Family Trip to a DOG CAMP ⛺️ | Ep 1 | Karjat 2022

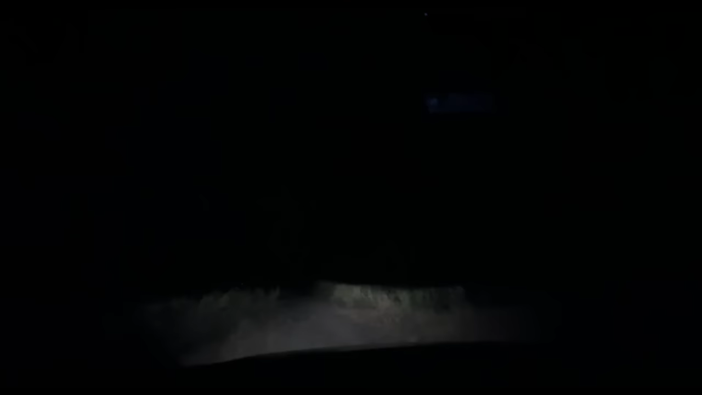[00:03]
7 बजे हम लोग पहुंचे हैं और ऐसी जगह है ये कि क्या ही बताएं, ना आगे कुछ दिख रहा है ना पीछे, जंगल के बीच में यानी कहां जा रहे हैं हमें भी समझ में नहीं आ रहा। काफी डरावना रास्ता है, आ गए हैं क्या? कुछ दिख रहा है आगे मैप में? तो 2 मिनट बता रहा है। 2 मिनट? 1 मिनट।
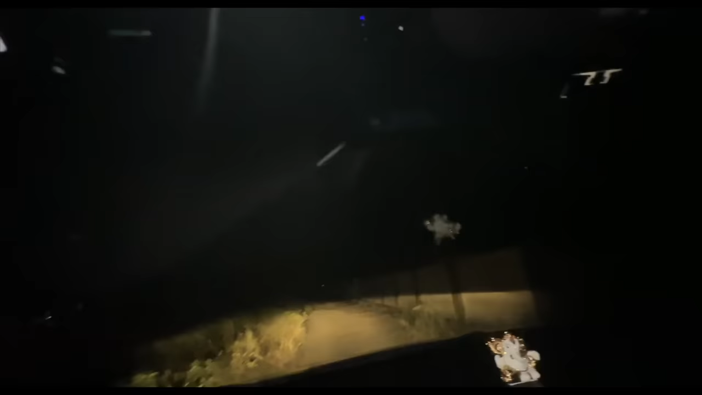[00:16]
1 मिनट लेकिन आगे तो ऐसा कुछ दिख नहीं रहा। 1 मिनट में तो रास्ते खत्म हो जाएगा।